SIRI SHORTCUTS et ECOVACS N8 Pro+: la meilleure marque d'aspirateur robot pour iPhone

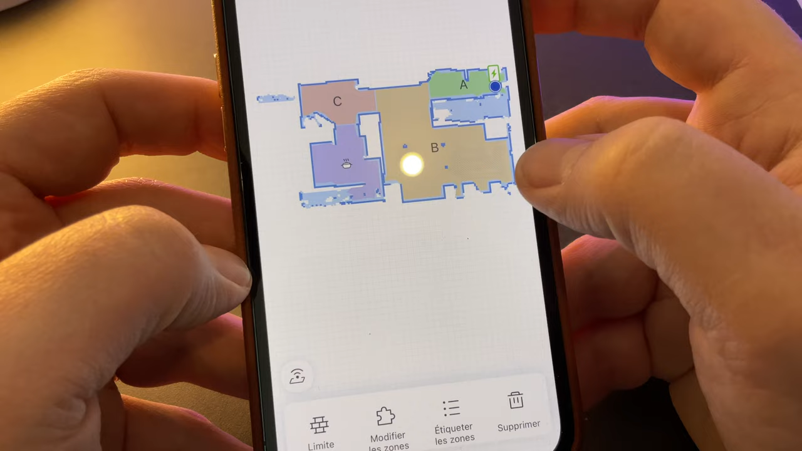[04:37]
donc c'est celle-ci, et donc vous voyez, il y a certaines zones, et il n'y a plus qu'à étiqueter en fait la zone en question.
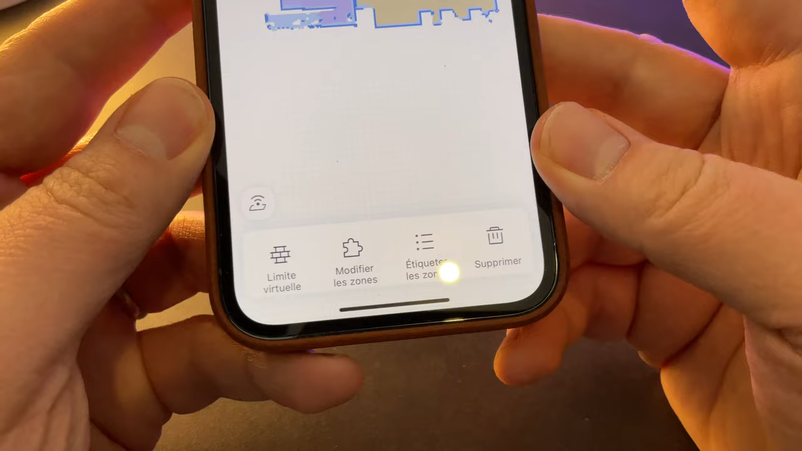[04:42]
Donc je vais dans l'onglet étiqueter, ensuite j'ai donc ma carte ici,
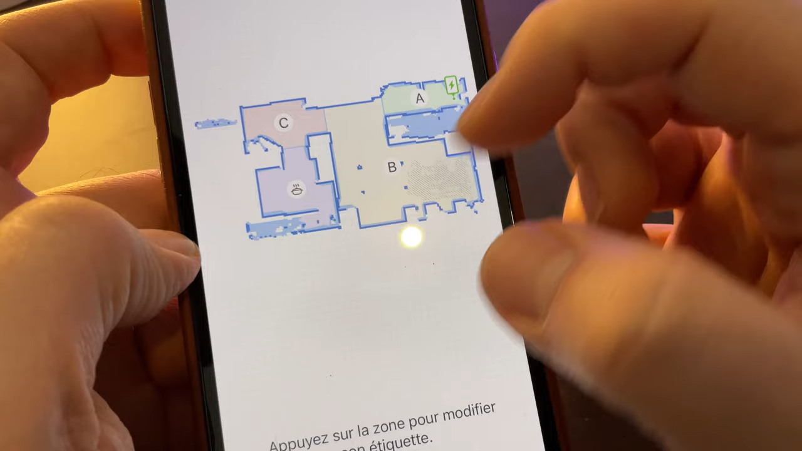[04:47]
je peux sélectionner ma zone, et je vais avoir donc l'étiquette que je vais pouvoir lui allouer,